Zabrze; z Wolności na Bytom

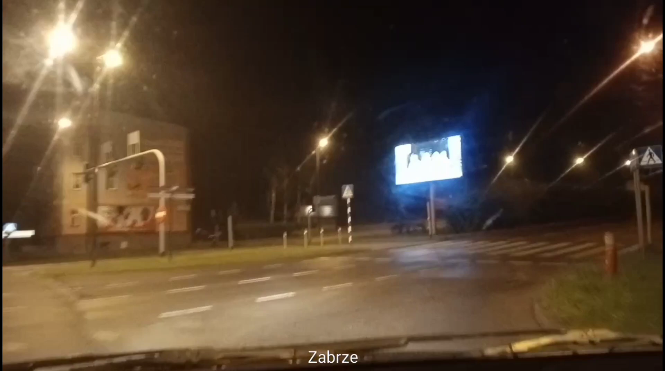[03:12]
nie ma tutaj problemów z przejazdem przez Zabrze. Jesteśmy w tej chwili na Alei Korfantego. Duża, szeroka arteria, po trzy pasy ruchu w każdą stronę. Ograniczenie do czterdziestki. Przed nami skrzyżowanie o ruchu okrężnym.